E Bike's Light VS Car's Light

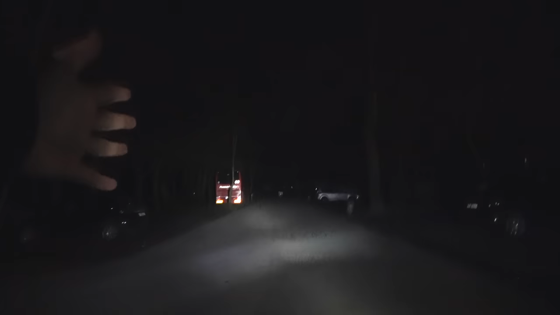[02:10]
you can see the you can see the bus better than with your car I think with this lights you illuminate the dark side of the moon guys look at what you look at Okay, can you turn on your cars again because I want to see the direct comparison.
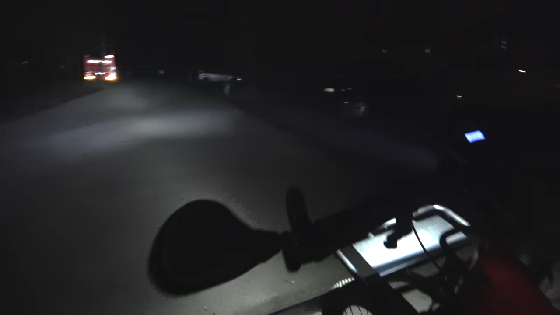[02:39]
This is the light that's coming from both